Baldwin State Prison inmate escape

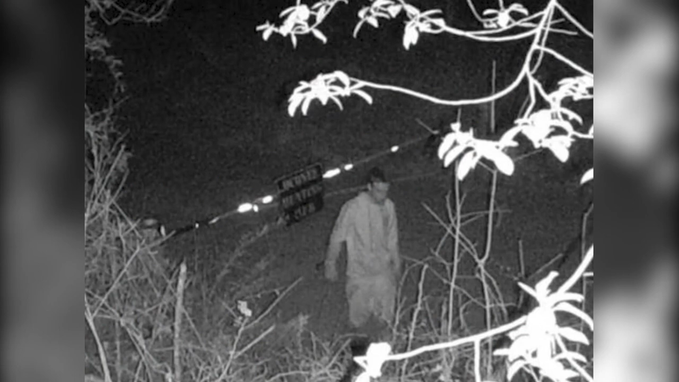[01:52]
Based on the picture we received last night from a hunting camp that it appears that he's got some form of camouflage on. Knight is in his late 20s.